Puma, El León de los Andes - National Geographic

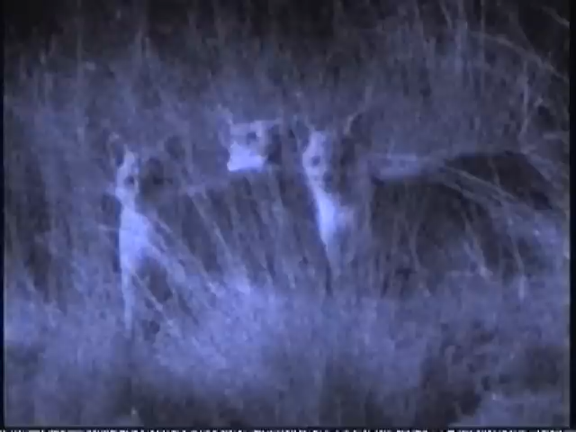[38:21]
en verdad es un alivio ver a la familia reunida a salvo de nuevo.
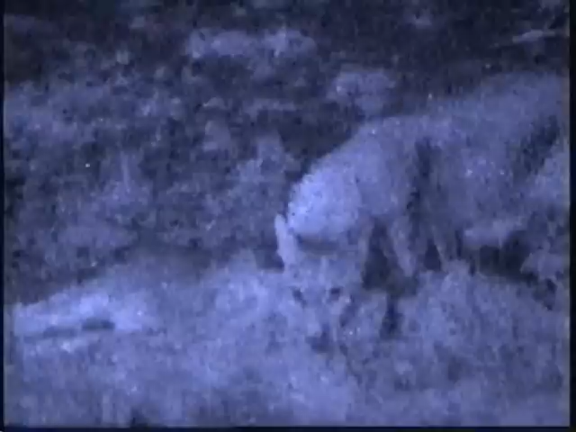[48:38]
El problema es que solo puedo ver a través de estos lentes especiales, y en verdad se siente extraño al estar rodeado en la oscuridad por tres grandes felinos.